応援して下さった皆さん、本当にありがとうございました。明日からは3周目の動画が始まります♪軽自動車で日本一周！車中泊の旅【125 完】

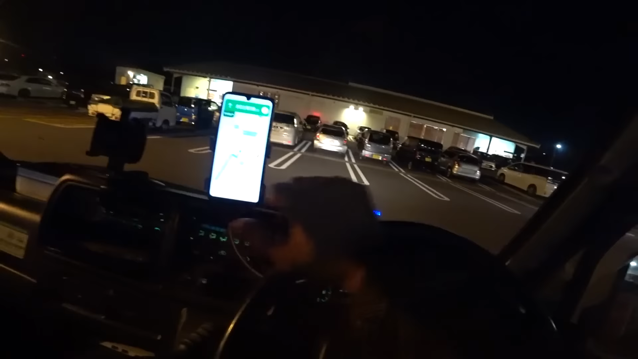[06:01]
さあ 減災時刻18時12分近くのね 道の駅がね 7分の所にあるんで今日はラストね 道の駅 泊まりたいと思います今日で最後ですねおよそ50m先 右方向ですさあ 道の駅 フルーツフラワーパークっていうところなんですけどもね到着いたしました
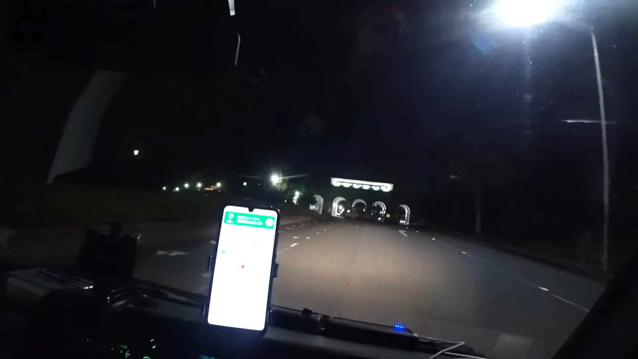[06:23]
目的地に到着しましたお疲れ様でした入り口が
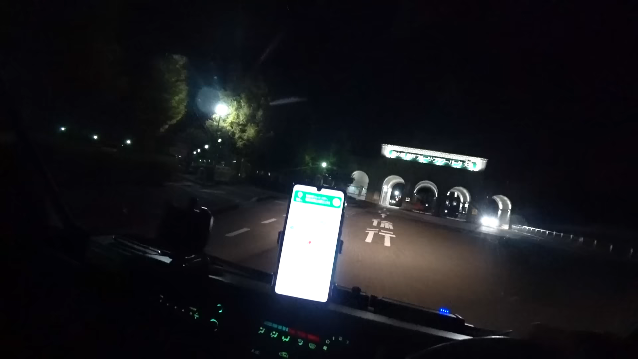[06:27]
道の駅の入り口 こんなんなんですかえ?
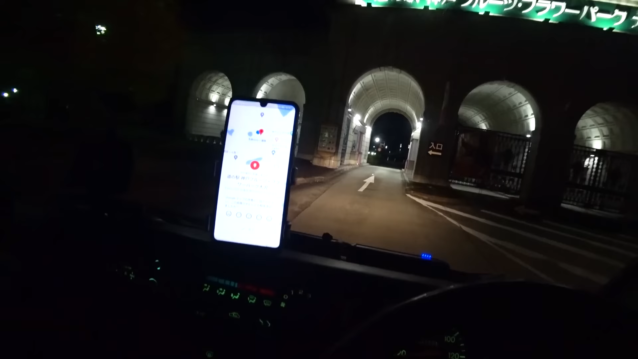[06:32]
駐車料 入園料 無料道の駅ですよね これ
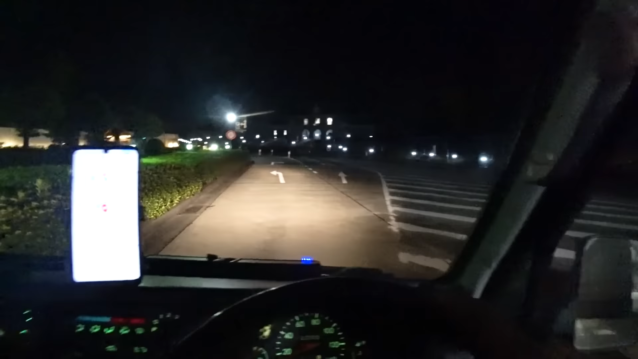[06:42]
フルーツフラワーパーク
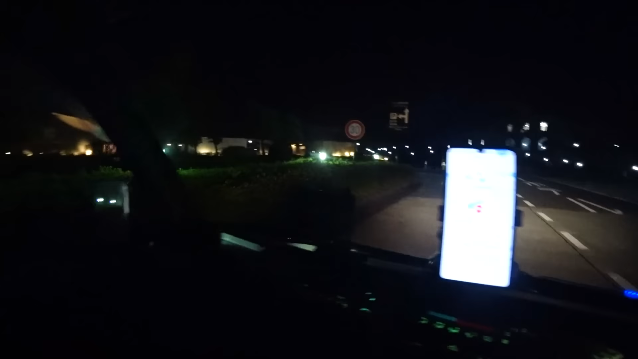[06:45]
ホテルP こっちですよね道の駅 駐車場大きいですね ここ
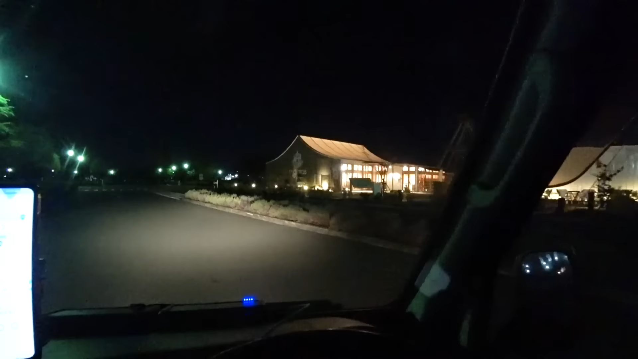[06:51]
このお店は何のお店でしょうか
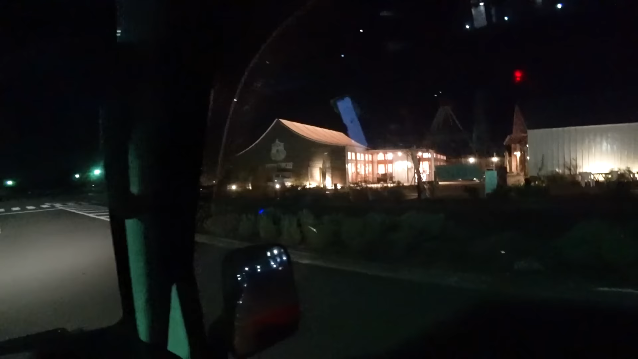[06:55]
ファームサーカス何屋さんですか 食べ物屋さんこちらがトイレなんですね大型2輪 通車左
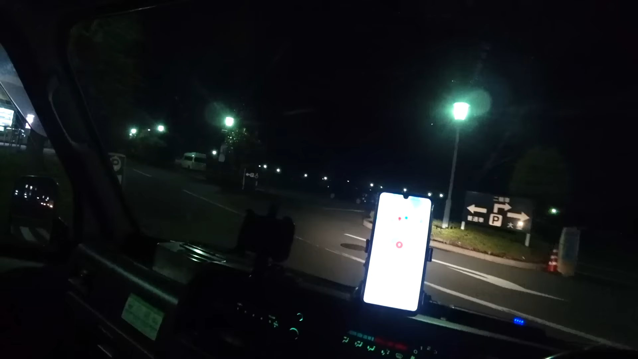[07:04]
駐車場自体は大きいですね大きいじゃないですか 駐車場
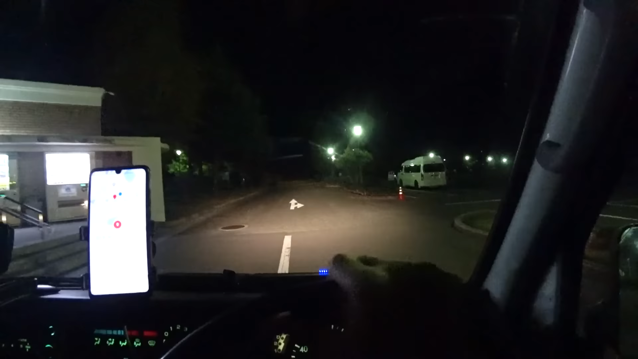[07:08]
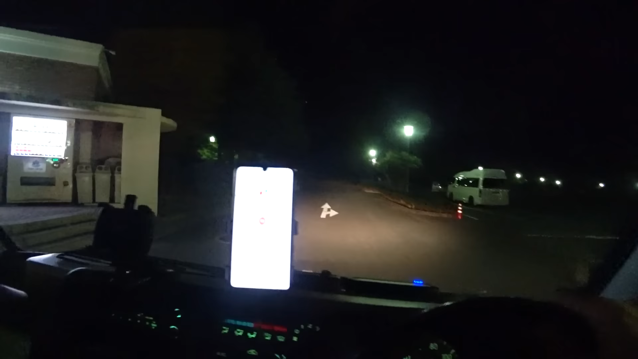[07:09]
いいじゃない?
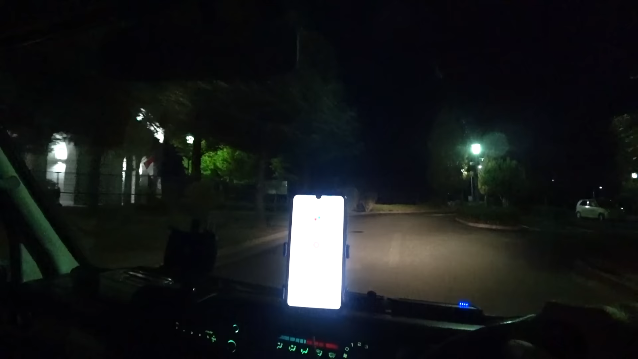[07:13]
大きい駐車場 いいじゃない?って言うじゃない?さあ どこ行きますか意外とね これね 端っこに行くよりね真ん中の ド真ん中に止めてる方がね 人ってなかなか寄ってこないみんな端っこの方に止めるんでね
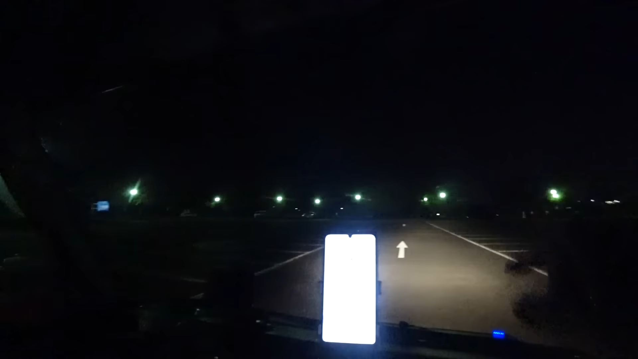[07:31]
このね 本当のど真ん中に止めちゃうと意外とね 人